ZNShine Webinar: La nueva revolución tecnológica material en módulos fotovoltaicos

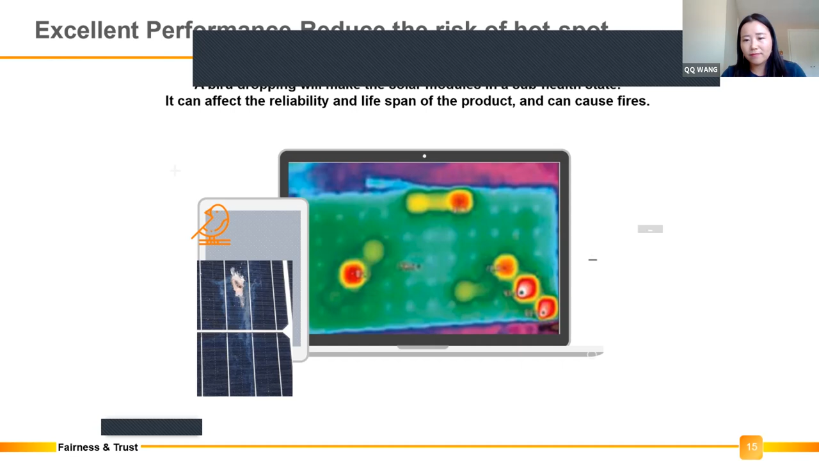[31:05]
you see this is a very high temperature. If a too high temperature, especially for normal panels, we have plastic backsheet. Maybe gonna smoke the backsheet. The disaster, the worst case, may be fired. That's the hotspot issue.
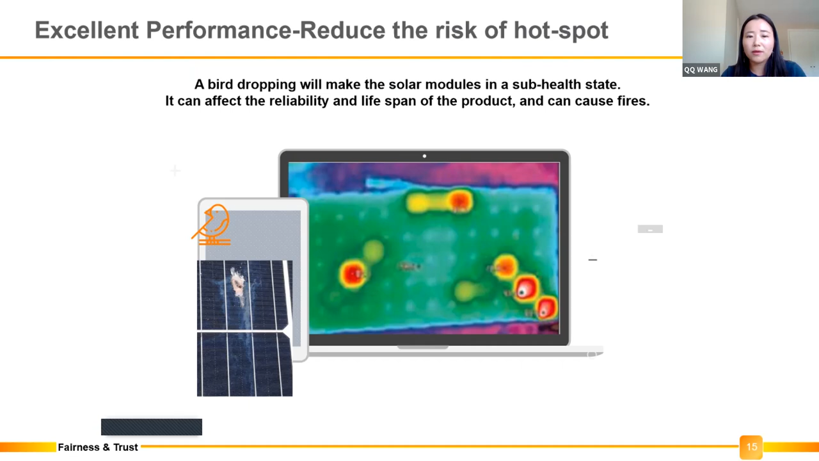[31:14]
We don't like, no one likes it. So our graphene coating has this special character.